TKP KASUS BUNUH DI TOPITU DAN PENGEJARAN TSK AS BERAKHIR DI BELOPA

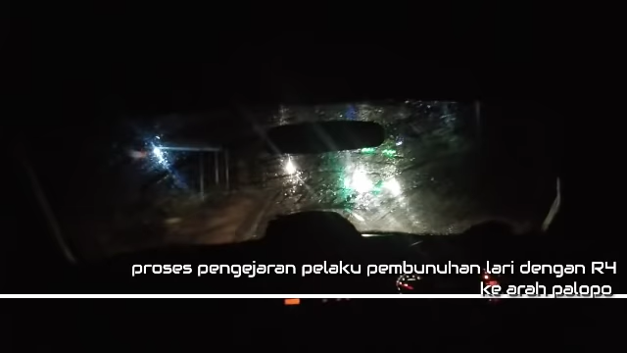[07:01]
jadi kita ikuti nih pelaku pembunuhan di tepi itu dari tadi kita saling kejar di jalanan polos Translausi ini saya bersama ke polosikera jadi ini bolak balik di
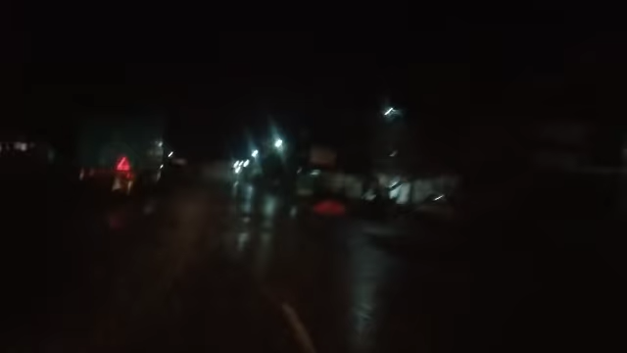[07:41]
jadi kita ini masih dalam proses pengejaran kasus pembunuhan ini sangat sekalian hujan deras ini kita mengarah ke arah Palopo ini karena tadi sempat tolok secara saat ini
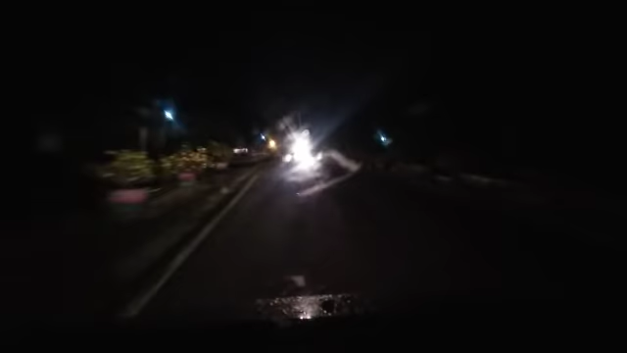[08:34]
jadi kita laporkan kembali ini kita sudah masuk di wilayah di wilayah Lu Raya masih dalam pengejaran mobil Agia pelaku pembunuhan terhadap lelaki Muhammad